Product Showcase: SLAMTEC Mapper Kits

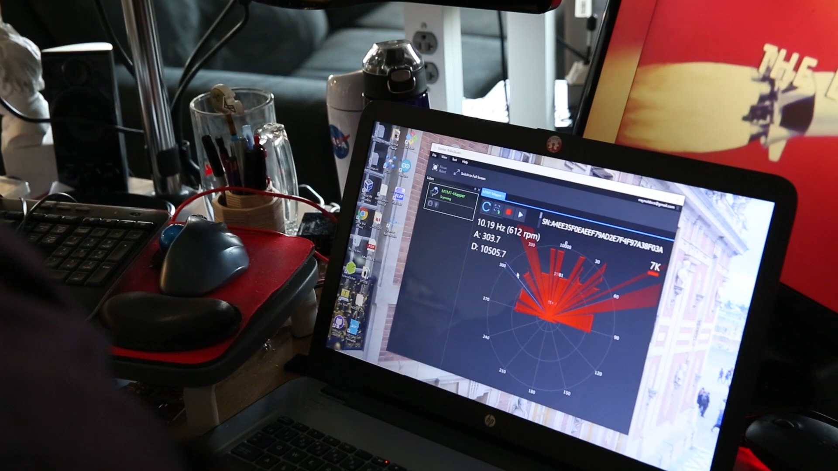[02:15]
And with their built-in Wi-Fi, I can be sitting at the comfort of my desk, taking measurements from a completely different space.